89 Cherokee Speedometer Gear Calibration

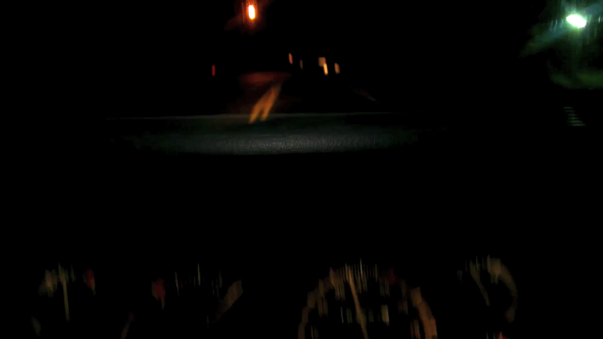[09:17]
Still a little bit of cable bounce, but, uh, not nearly as bad as it was before.